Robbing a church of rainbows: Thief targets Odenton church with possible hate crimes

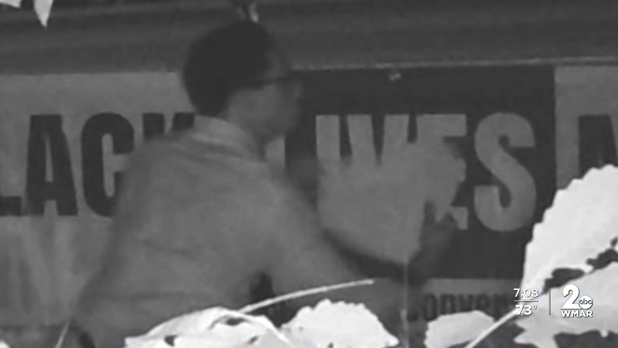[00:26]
plus sign here outside the Ark and Dove Presbyterian Church in Odenton.
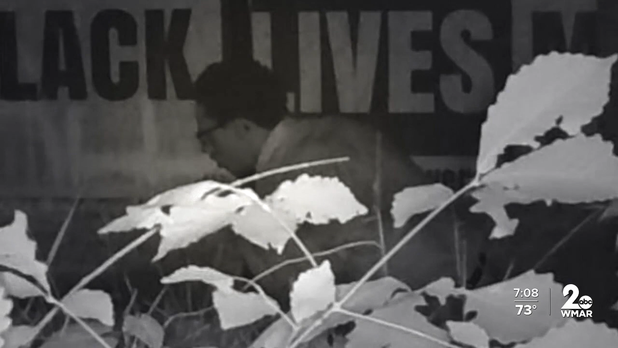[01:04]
unknown race male with wide-rimmed black glasses and a button-up-collared shirt.